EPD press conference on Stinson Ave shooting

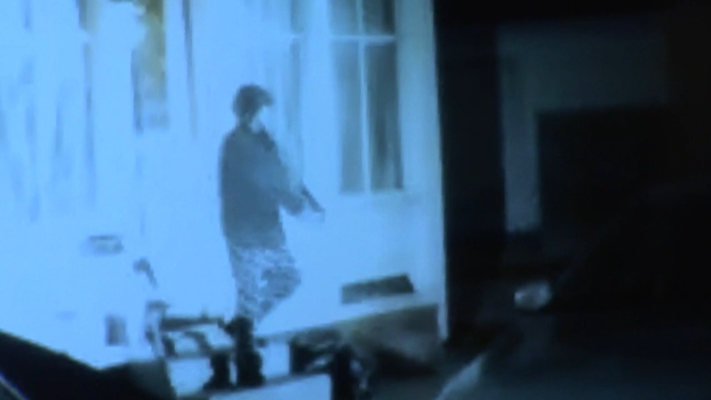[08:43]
clear, loud, verbal commands. Again, this is what an officer perceives right here. This is what we call, this is a standard shooter stance. The individual is facing officers. Again, keep in mind, even though this is the dash camera right here recording this, there are officers over here by this vehicle.